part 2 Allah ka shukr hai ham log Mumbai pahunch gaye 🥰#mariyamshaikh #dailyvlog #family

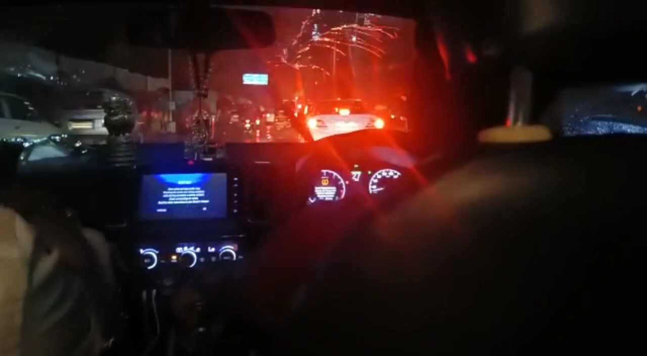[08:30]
अभी एयरपोर्ट से हम लोग बाहर अपने मारोल रोड पे निकल भी रहे हैं जहाँ पहले पश्चिम दरबार थी जूनी वाली मेन रोड पे, और थोड़ा बहुत जाम है, ज़्यादा रोड पे गाड़ी भी नहीं है। ये देखो बारिश,
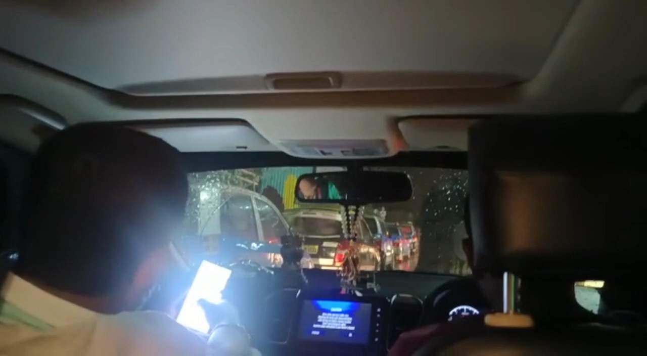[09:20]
ये देखो पूरी लाइन से सिग्नल बने, अभी ये सिग्नल बन भी और ये तब टैक्सी है ओला खड़ी रहती है एयरपोर्ट के लिए और होटल भी है।